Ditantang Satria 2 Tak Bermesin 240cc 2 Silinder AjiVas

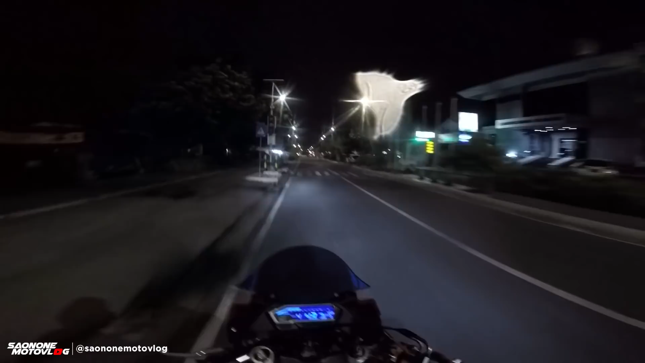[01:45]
Ini udah cukup sepi soalnya ya, udah jam 2 sih. Terus tadi juga gerimis bentar gitu. Ini kayaknya daerah selatan sana udah mulai deres ini.
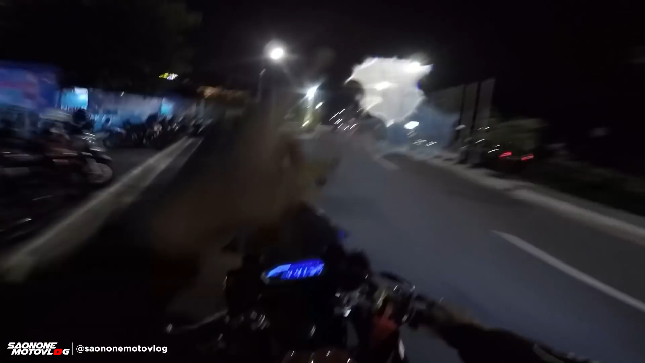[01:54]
Tak lewat ke Malioboro atau lewat mana ya? Benar-benar rolling ya.
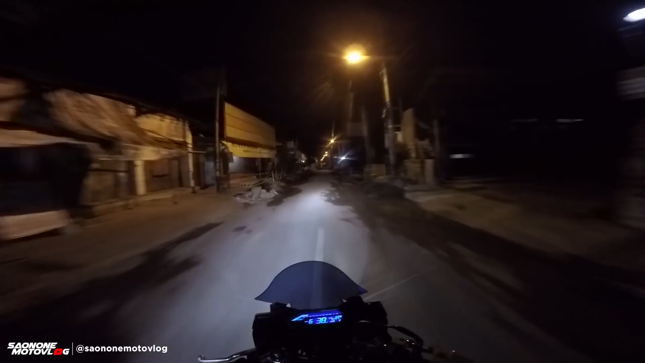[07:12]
Saya lacak ya jalan nih. Merah iso lewat kono wae. Putar balik. Ada proyek ternyata, bro. Terbalik.